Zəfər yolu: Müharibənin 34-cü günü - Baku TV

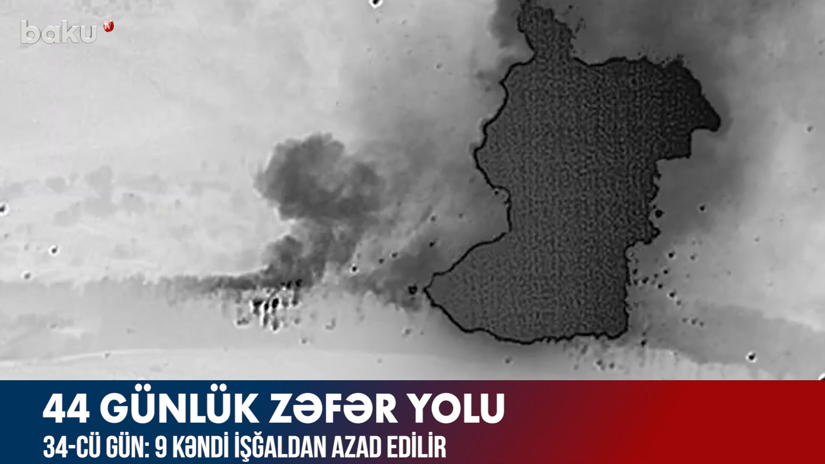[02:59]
Həqiqətdə isə düşmənin işğal etdiyi ərazimizdə yeni tikdiyi raket artilleriya ambarı bölmələrimiz tərəfindən darmadağın edilir.
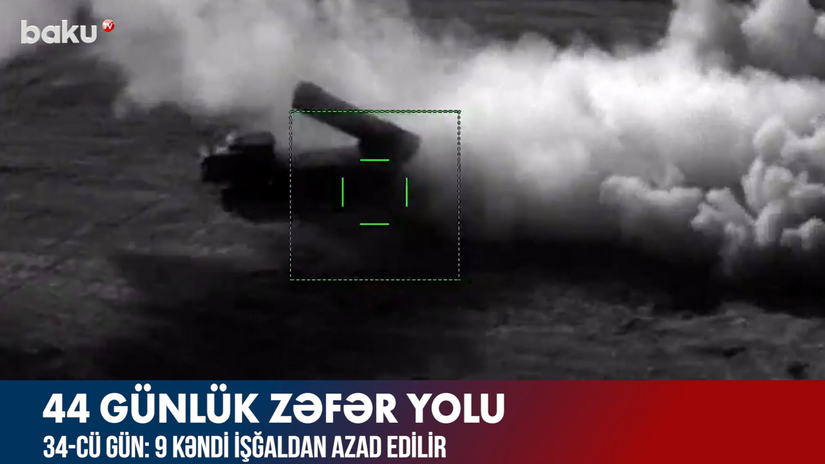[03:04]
Bir gün öncə bərdədə dinc əhalini və mülki infrastrukturu ateşə tutan SMEŞ-də daxil olmaqla iki ədəd yayılım ateşləri aktiv sistemi dəqiq ateşlə sıradan çıxarılır.
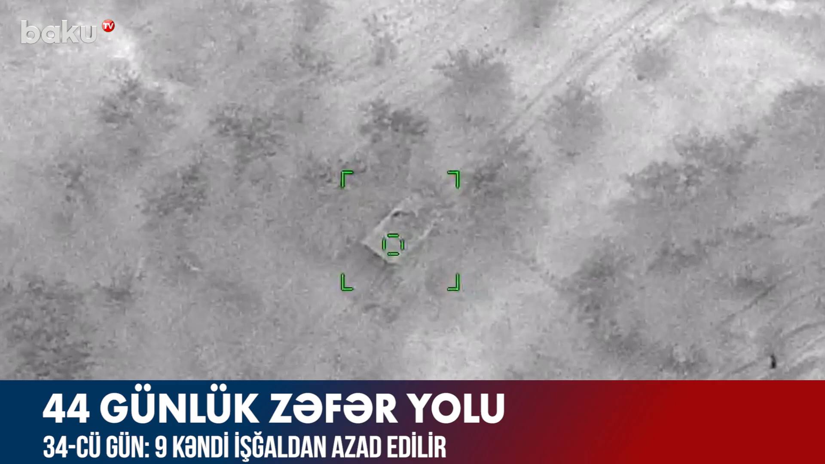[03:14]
Həmçinin gün ərzində düşmənin terror hücumlarına qarşı bölmələrimiz tərəfindən adekvat tədbirlər görülür.
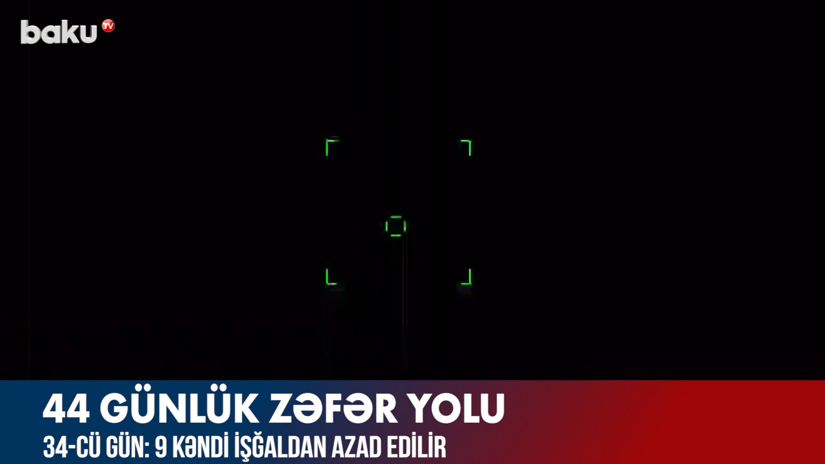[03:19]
Canlı qüvvə və döyüş vasitələri Ağdam istiqamətində bir ədəd asa zenit raket kompleksi məhv edilir.